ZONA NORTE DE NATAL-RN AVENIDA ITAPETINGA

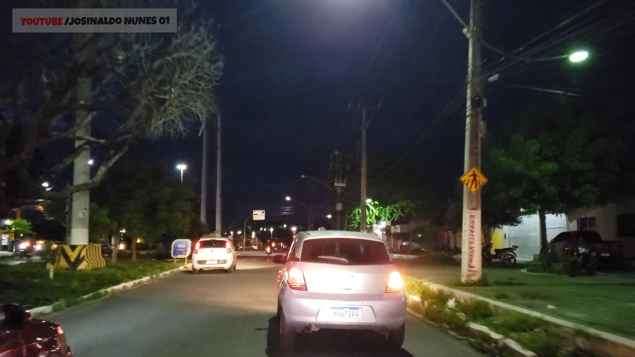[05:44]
Muito carro Vamos pegar aqui à esquerda
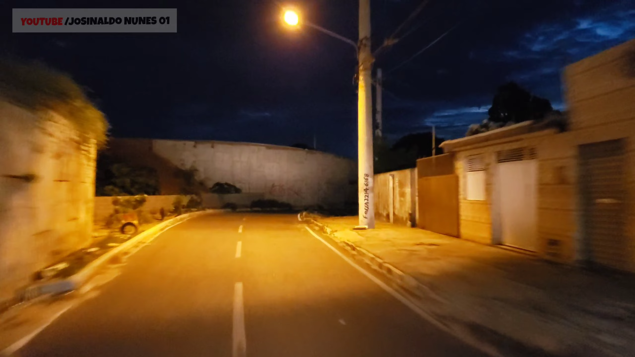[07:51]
Esse viaduto fizeram agora pouco tempo O caminho aqui tá meio escuro Passando aqui ao lado Do colégio Antônio Fagundes